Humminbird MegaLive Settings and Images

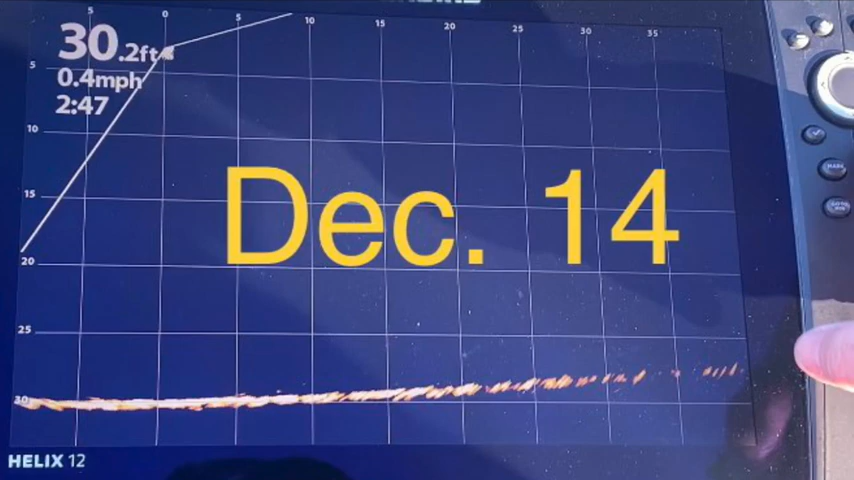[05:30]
On screen: depth 30.2 ft, speed 0.4 mph
For today's filming, I have connected MegaLive to my 5-port Ethernet switch and also added grid lines. I will revisit some of the same areas for comparison purpose.
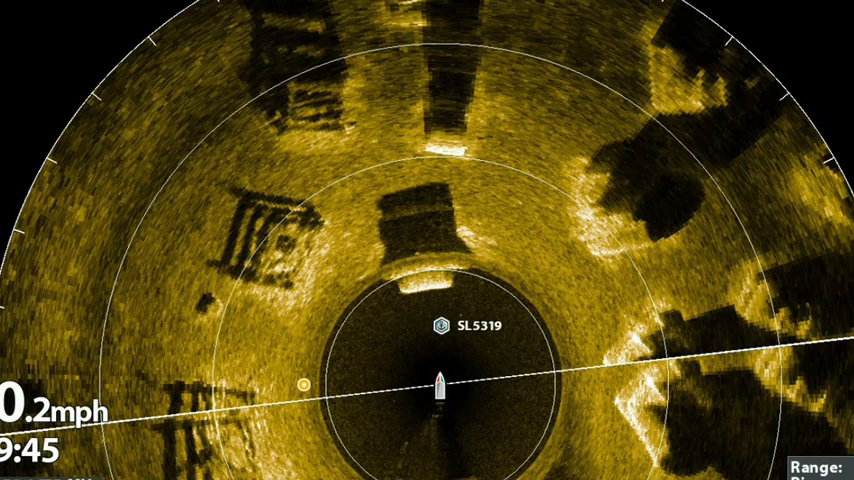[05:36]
This Mega360 image and down-imaging shot hopefully helps clarify what you're seeing in today's filming.
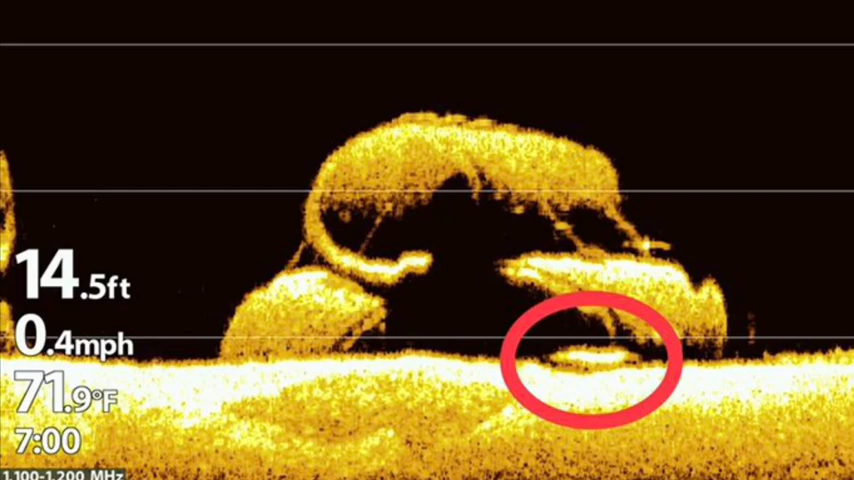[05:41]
On screen: depth 14.5 ft, water 71.9°F, speed 0.4 mph
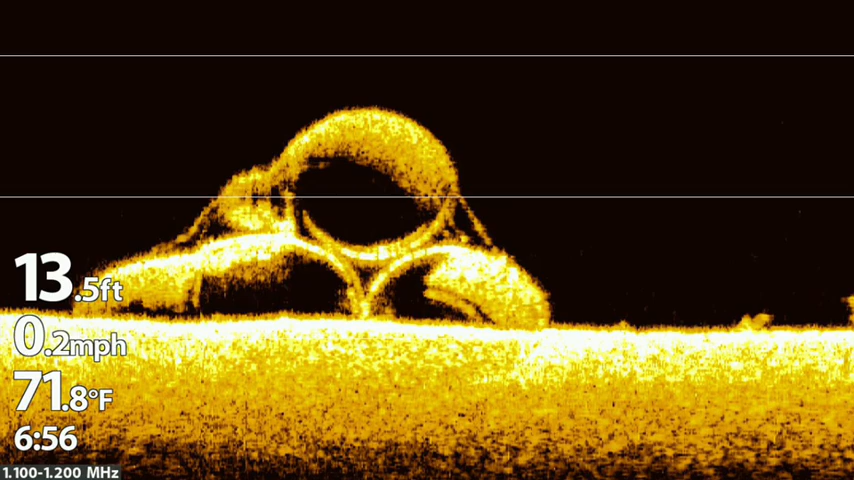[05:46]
On screen: depth 13.5 ft, water 71.8°F, speed 0.2 mph
Unfortunately, I still do not have the choke cable attached for today's filming.
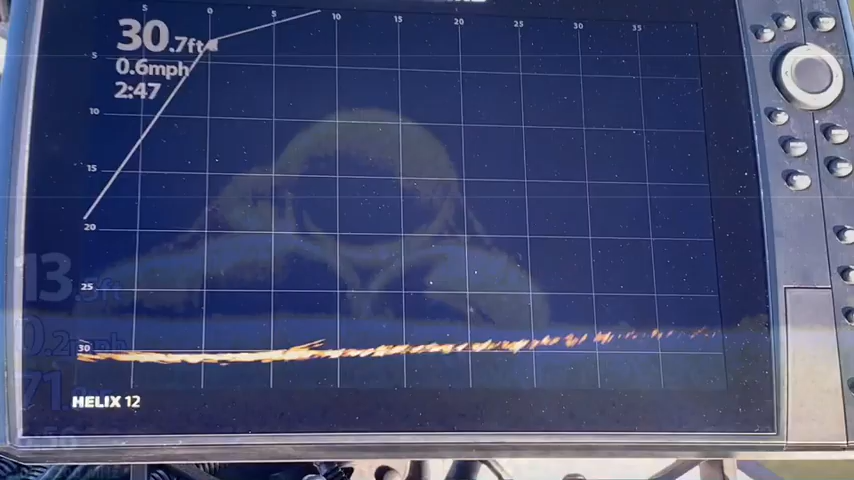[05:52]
On screen: depth 30.7 ft, speed 0.6 mph
In the accessories menu, so if you go down to MegaLive,
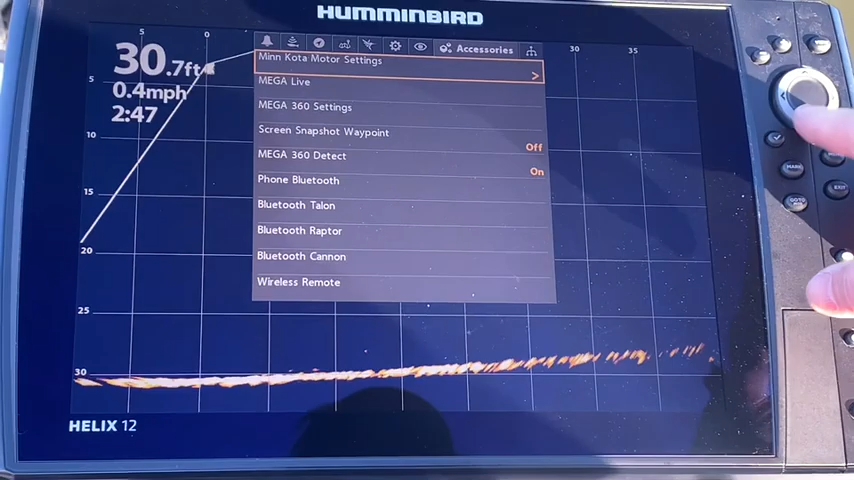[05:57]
On screen: depth 30.7 ft, speed 0.4 mph
and you go down the interference rejection I've set to high here, which I didn't play with the first time.
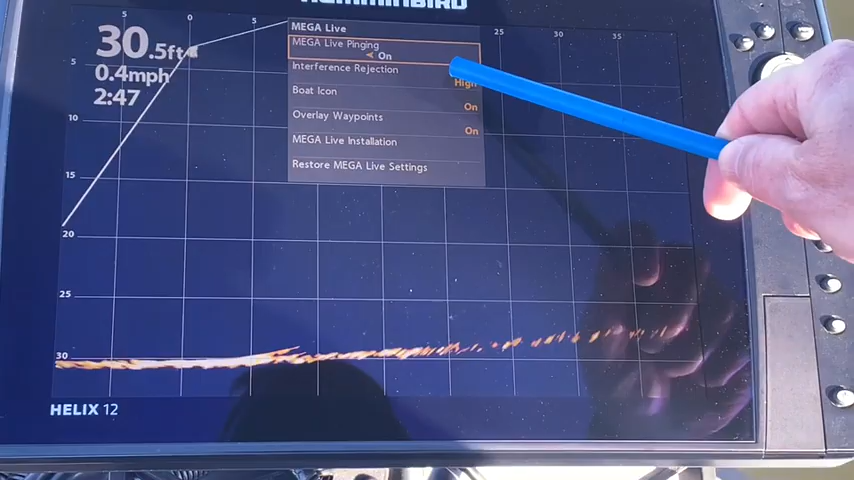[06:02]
On screen: depth 30.5 ft, speed 0.4 mph
So there's a medium and a low, and you can play with that.
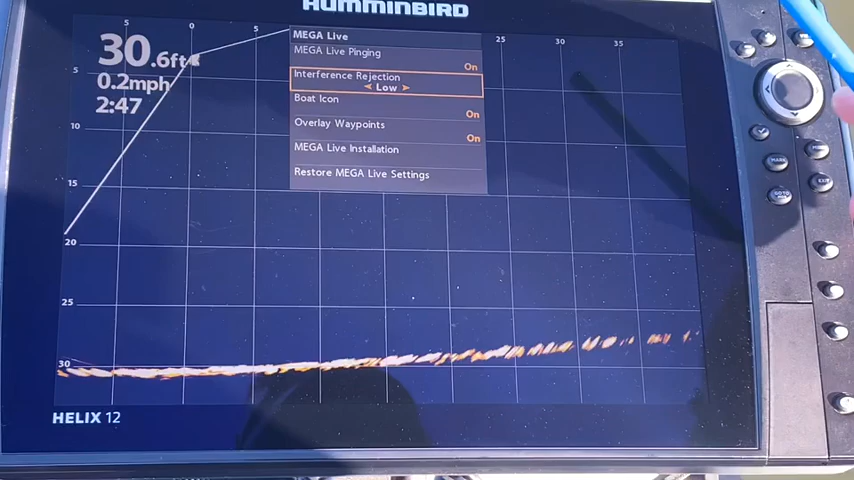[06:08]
On screen: depth 30.6 ft, speed 0.2 mph
So let's just try it on high for now.
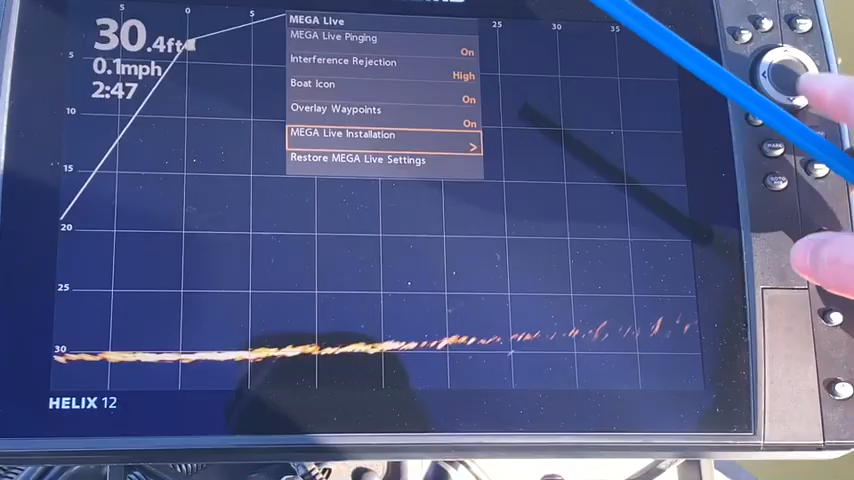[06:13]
On screen: depth 30.4 ft, speed 0.1 mph
Underneath the MegaLive installation, I've got my AHRS set to on-pitch-and-roll, which is designed to help stabilize the bottom.
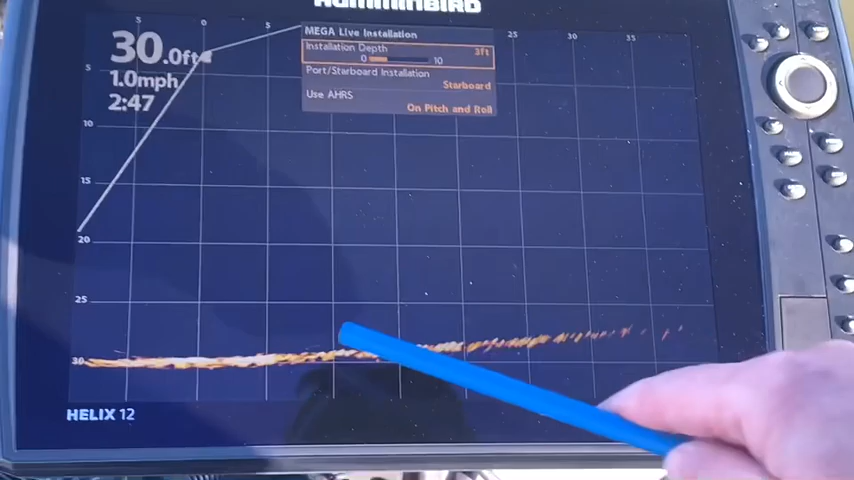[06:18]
On screen: depth 30.0 ft, speed 1.0 mph
So that's what I'm trying now, and so far so good.
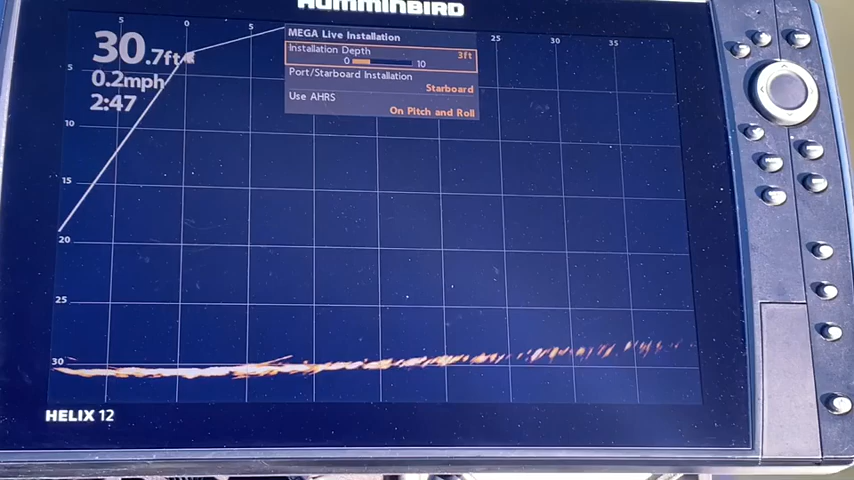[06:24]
On screen: depth 30.7 ft, speed 0.2 mph
I really seem to like it. Using the interference rejection feature helped improve the quality of my video footage today.
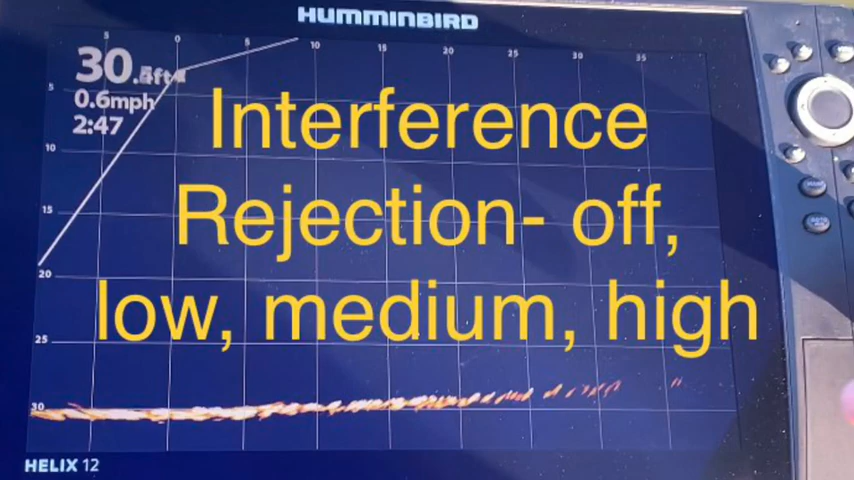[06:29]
On screen: speed 0.6 mph
So we are currently in 30 feet of water,
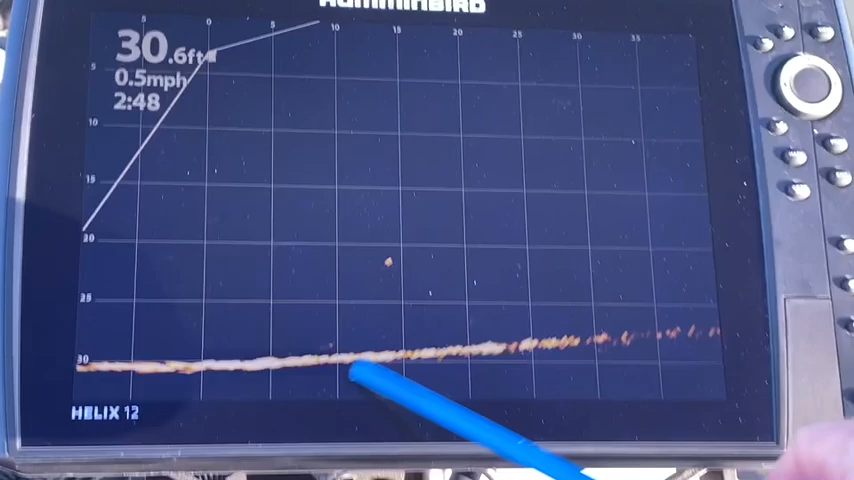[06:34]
On screen: depth 30.6 ft, speed 0.5 mph
and you can see some fish scattered around down here, and you'll see them just kind of blipping in and out there.
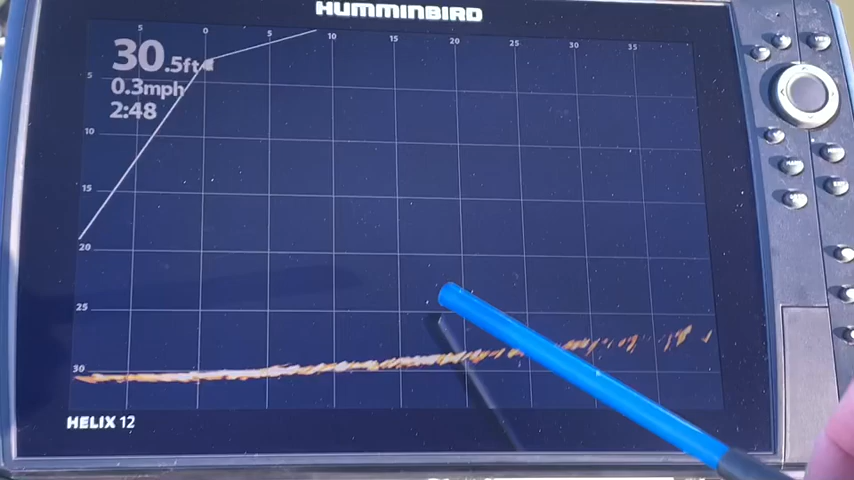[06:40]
On screen: depth 30.5 ft, speed 0.3 mph
And I've added the grid in here, which I practice with simulation mode.
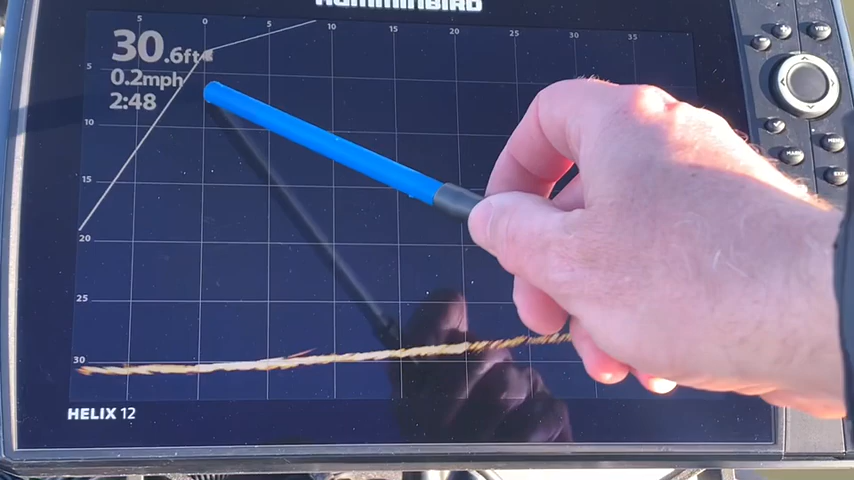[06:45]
On screen: depth 30.6 ft, speed 0.2 mph
So that's the boat position up here, 5 feet, 10 feet, and I'm out to 35,
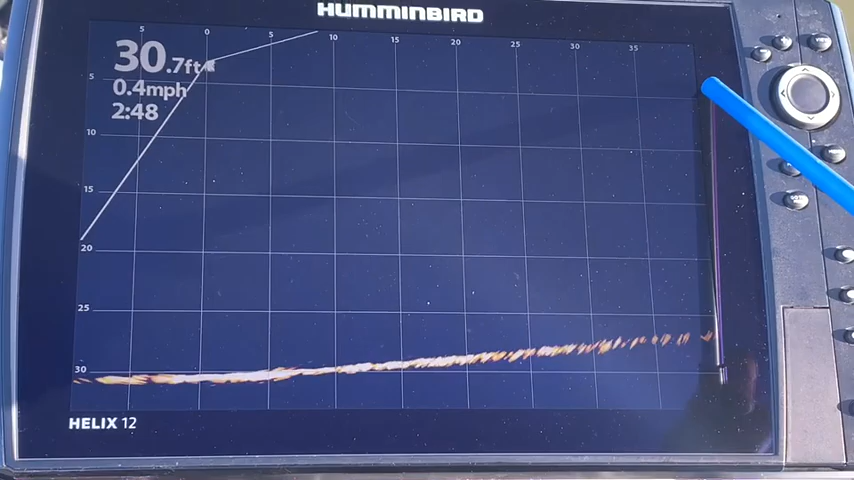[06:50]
On screen: depth 30.7 ft, speed 0.4 mph
40 feet, and this is the depth range going down. So I find that grid system quite helpful, and I am definitely going to employ that moving forward.
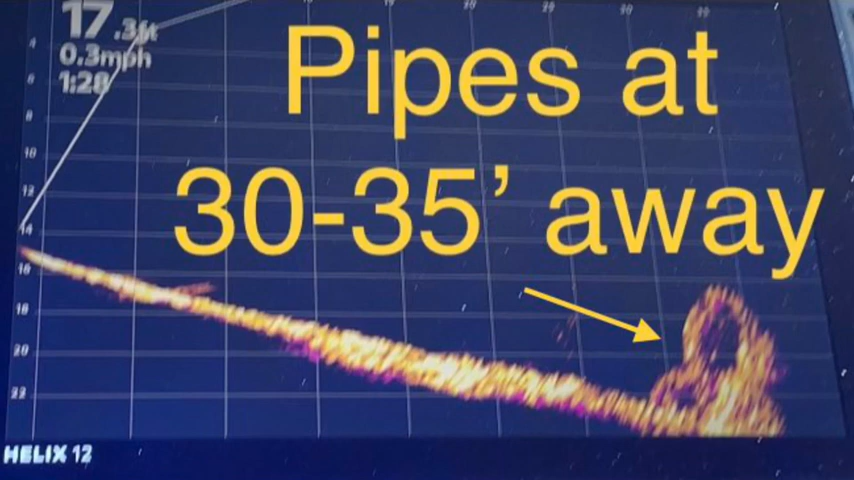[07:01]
On screen: speed 0.3 mph
I was definitely impressed with this image of these pipes at 30 to 35 feet away. I believe this is the same image of the crib and pipes from my down-imaging video thumbnail.
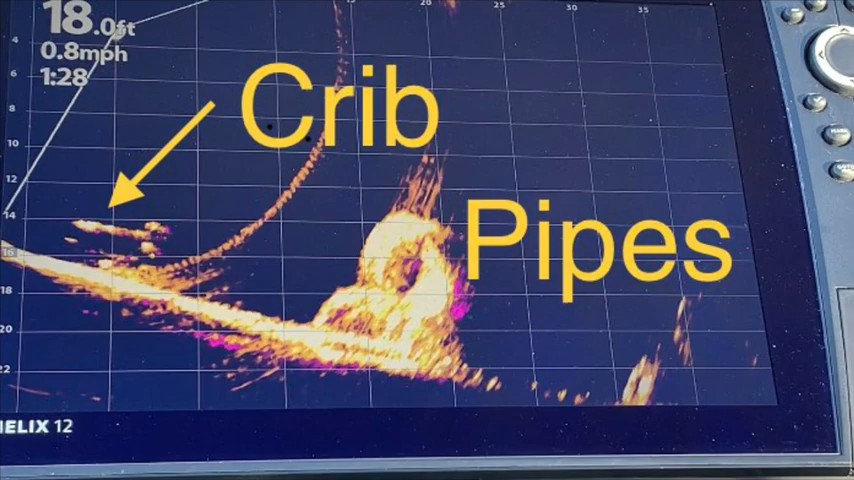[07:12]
On screen: depth 18.0 ft, speed 0.8 mph
Here's a picture of some of the pipes here.
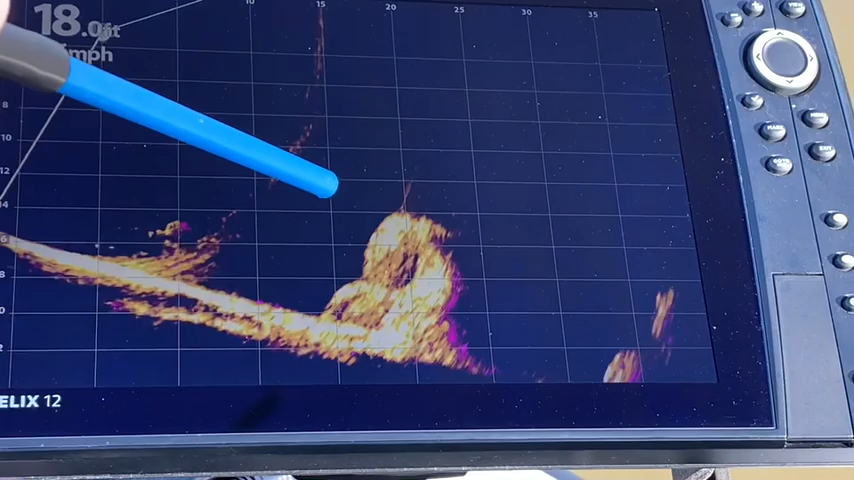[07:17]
You can see the circles, and you see them pretty clear there. Here's a picture of three of the pipes.